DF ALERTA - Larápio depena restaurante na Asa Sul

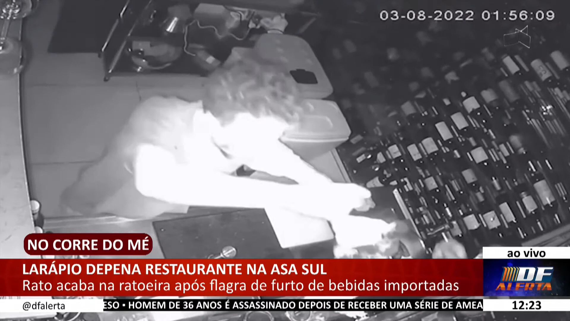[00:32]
Quando o dono chegou, a polícia logo conseguiu identificar esse primeiro indivíduo aí, porque a imagem pegou muito bem a cara deles. Os policiais começaram a fazer rondas em toda a área ali, na quadra 407 Sul, onde encontrou um desses criminosos, que é esse aí, que foi identificado primeiramente. Ele é morador de rua, com ele a polícia encontrou ainda algumas porções de maconha, mas as garrafas de vinho e também de uísque não foram localizadas, pelo menos por enquanto, viu, Wagner?